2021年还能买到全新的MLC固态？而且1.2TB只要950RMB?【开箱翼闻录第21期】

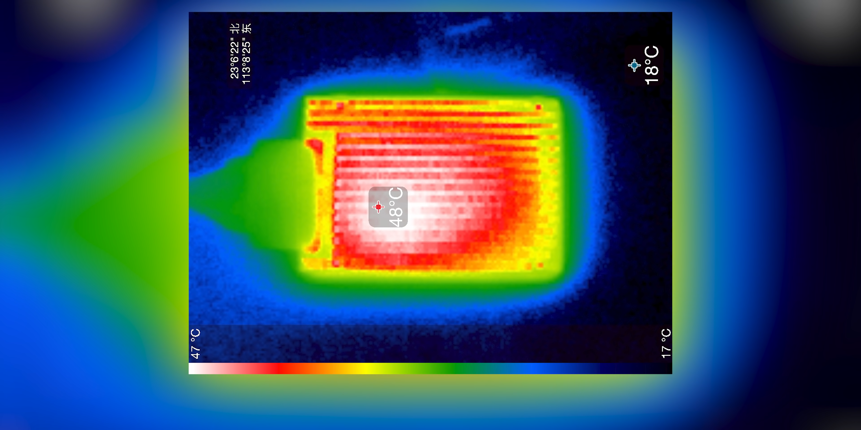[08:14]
On screen: spot 48°C, scale top 47°C, scale bottom 17°C
能上到48度要知道現在室溫才15度還是有點燙的難怪要這麼大的一個散熱片在硬盤的佔用上到了800多個G